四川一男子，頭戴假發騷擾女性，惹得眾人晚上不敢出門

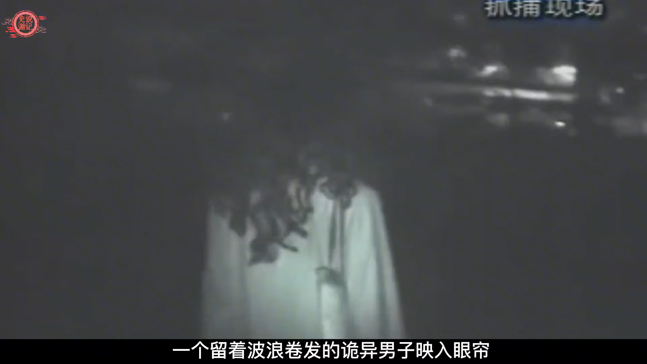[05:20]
一个留着波浪卷发的诡异男子映入眼帘从灯光下的影子可以看出虽然扮
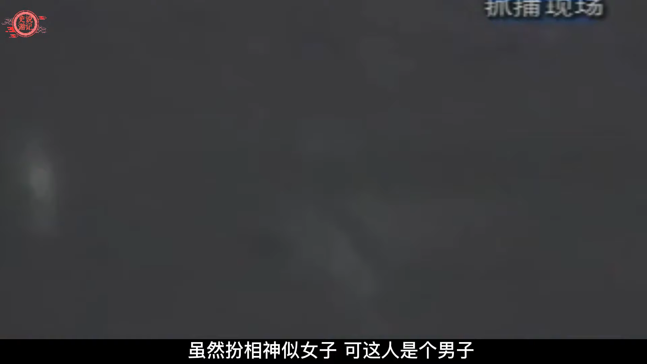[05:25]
相神似女子可这人是个男子警方刚要上前准备盘查这名男
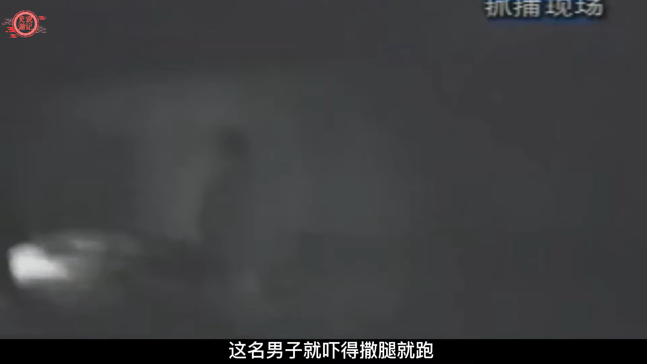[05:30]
子就吓得撒腿就跑无论警方如何警告男子始终跑得飞快于是
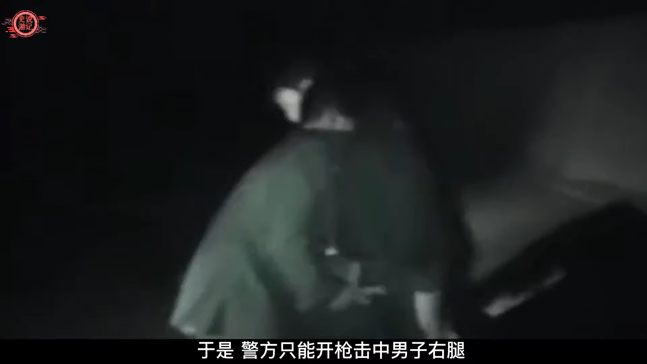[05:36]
警方只能开枪击中男子右腿其人趁其倒地将其快速寝住在